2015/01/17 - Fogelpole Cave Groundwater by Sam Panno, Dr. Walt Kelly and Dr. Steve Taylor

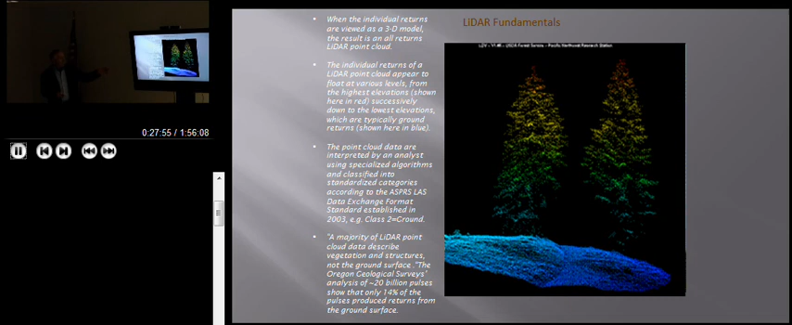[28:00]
So you can get a three-dimensional model of the surface surface and, uh, everything. Um, so this is, uh, this is an aerial photograph. And, um, and you can see, um, there are sinkholes in southwestern Illinois. You can see sinkholes. Uh, there's one. And there's a lot in the trees that you cannot see. So with LIDAR elevation models, we can see more sinkholes.
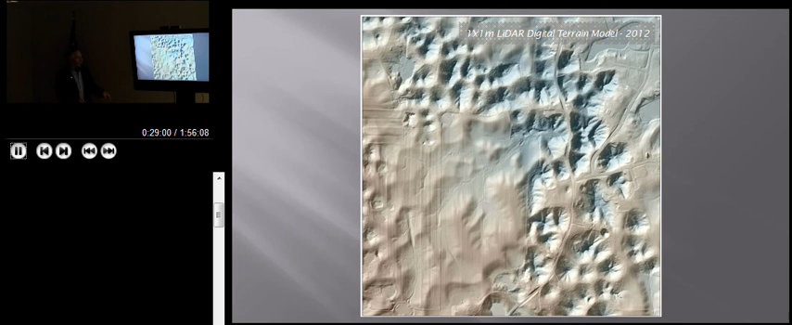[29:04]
You know, you, even though you'd take photographs in, um, times when there were no leaves on the trees, it was difficult to see this stuff. So now we have a very detailed, uh, picture of what the, what the sinkholes look like in the area. Um, I think this is another fixing apple. We also used, um,
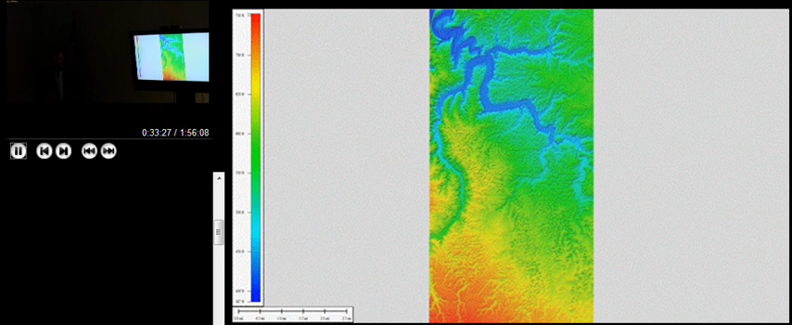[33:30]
Um, and that's reflecting the, the fracture system that, uh, in the, uh, in the bedrock. So, um, based on this, we can, we can, uh, look at the fracture system and, and map that out. Um, this is, this is kind of an extreme color of the same area. But what it does show is, it shows linear features that, um, represent the fractures. The, the, the fractures actually shine through, as did the, um, the alfalfa. Um, with the, with the LIDAR, we use different colors.
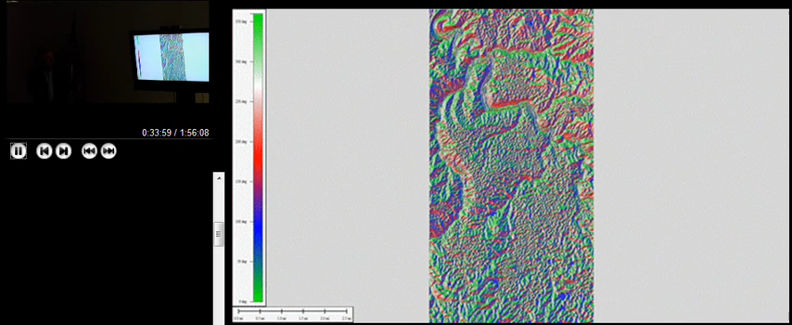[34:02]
We can actually accentuate the, uh, reflection of the fractures through that sediment. And you're talking about 30 feet of sediment. And we're still, we're still seeing the fracture traces. And, um, now we can, we can get a lot more detail.
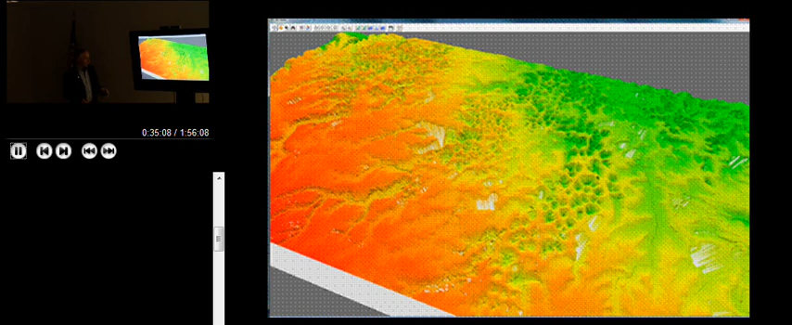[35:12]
And, um, try to, um, try to get as much, bring as much information out of these things as you can. And over on the, um, over here, we have, um, some of the paper products.
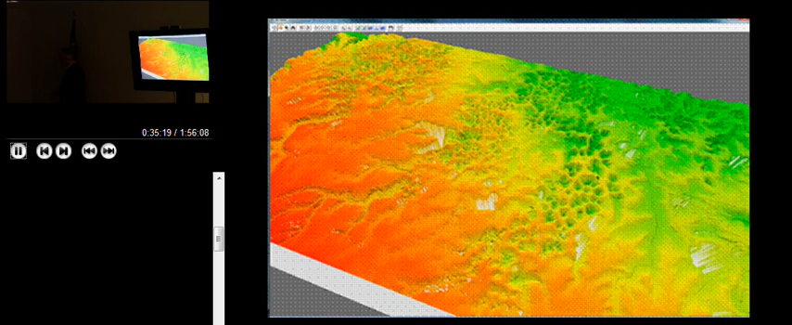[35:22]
Some of the printouts of the LiDAR that, um, we can talk about after, after the presentation. Um, and then, um, what's interesting is, with LiDAR you can, you can see things that are about this big on the surface. Um, it's that detailed. So that, if you look closely at the sinkholes, they look kind of ragged. And, and, and it's actually slumping. The, the sediment is actually falling into the hole.
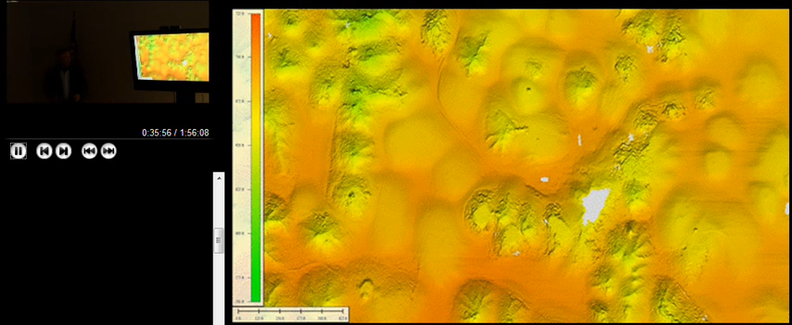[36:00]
Um, and, and that's apparent throughout, throughout these, uh, images. And, um,